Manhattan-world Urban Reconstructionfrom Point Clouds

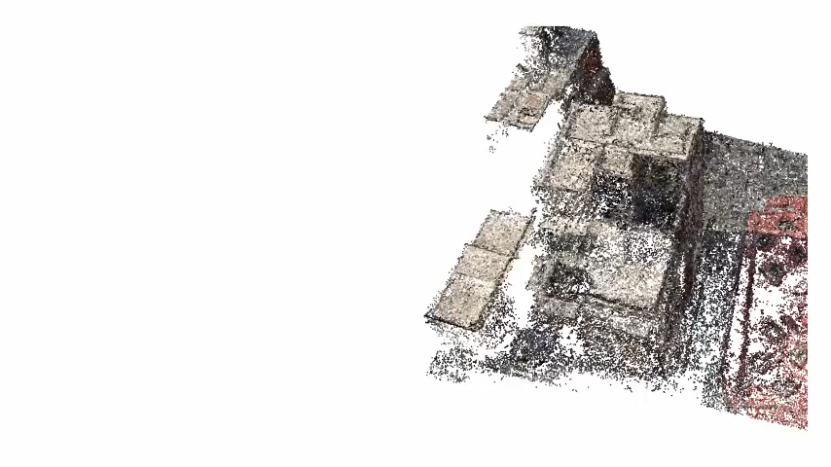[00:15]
Our key idea is to represent the geometry of the buildings in the scene using a set of well-aligned boxes, instead of fitting polygonal surfaces directly.
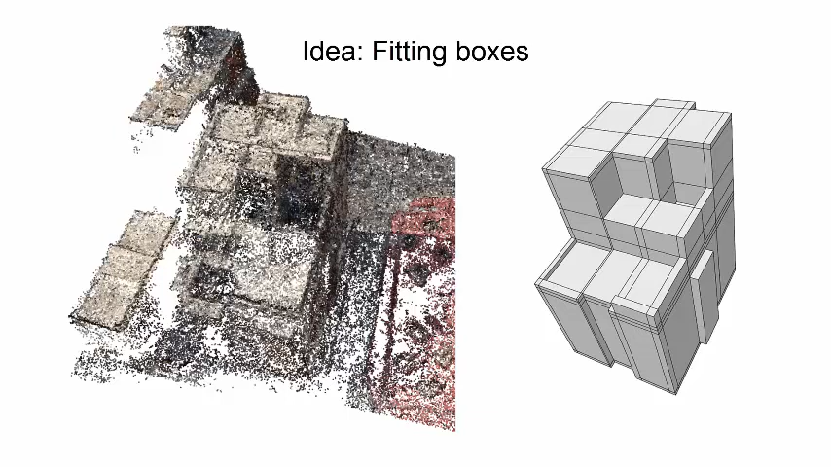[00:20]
Given an input point cloud we first extract planar segments from the point cloud using RANSAC.
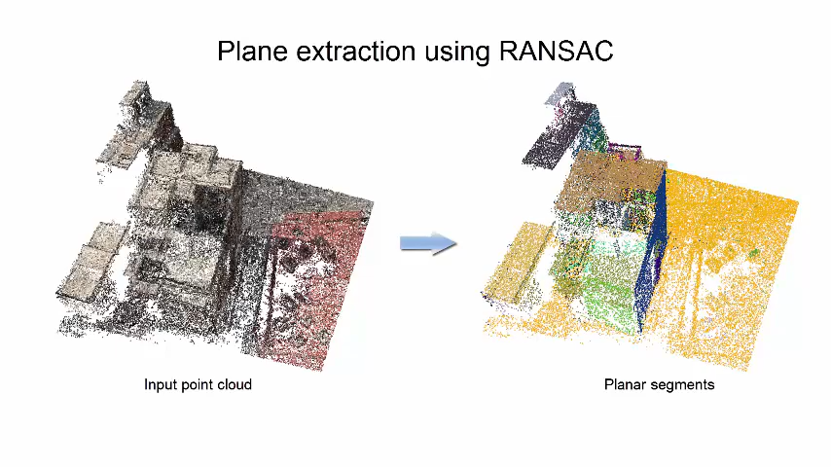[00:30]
Then we refine these planar segments such that they comply with dominant directions.
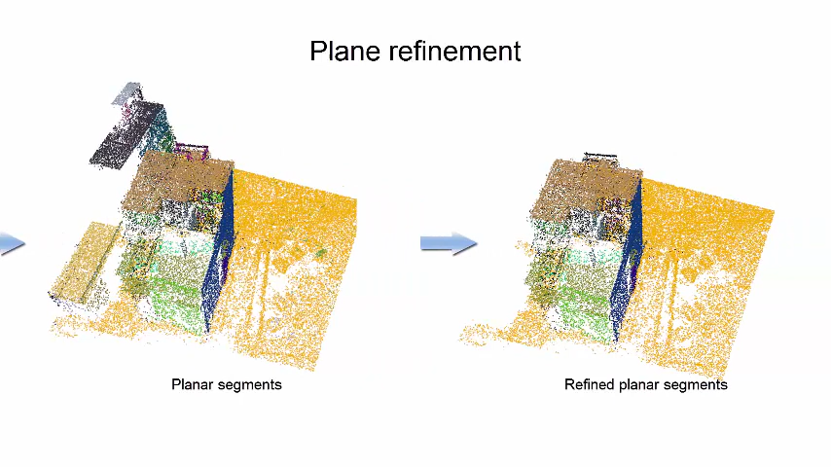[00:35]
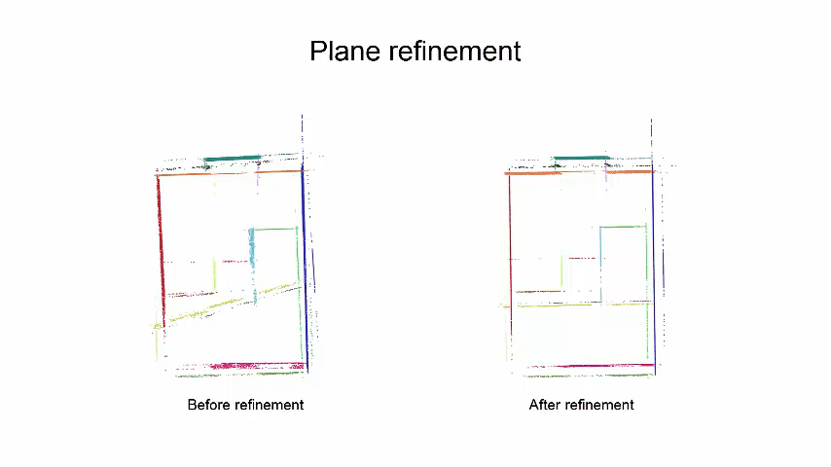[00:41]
Here we show the planar segments before and after the refinement.
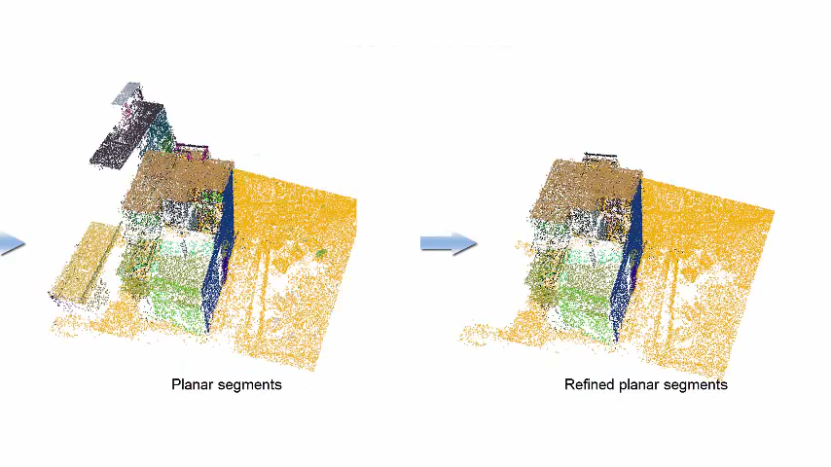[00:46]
After that the refined planar segments partition the space of the point cloud into a set of boxes.
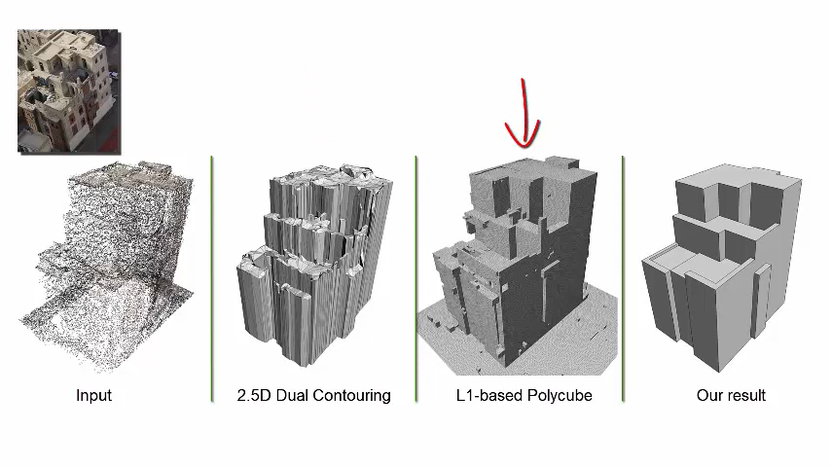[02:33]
Our method generates more compact and visually pleasing reconstruction results. We also compare our method with a structured indoor modelling approach on an indoor dataset. Our method can generate comparable results without segmenting the scenes into individual rooms.